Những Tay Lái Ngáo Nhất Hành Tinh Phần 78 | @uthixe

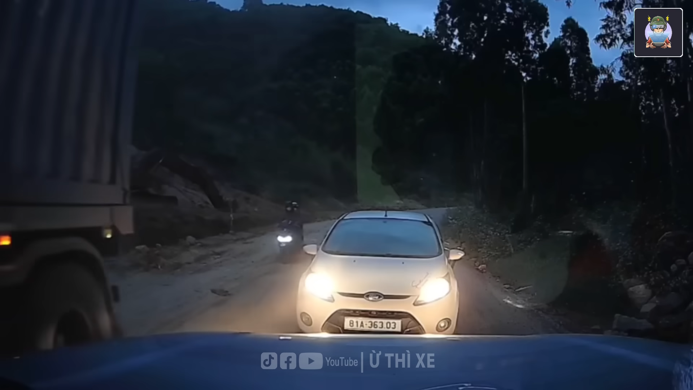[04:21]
Ông ấy đã đi ngược chiều rồi này, còn bật đèn pha chói lóa. Rồi lại còn vượt ẩu đây. Bây giờ là lại còn thi gan tuế nguyệt à.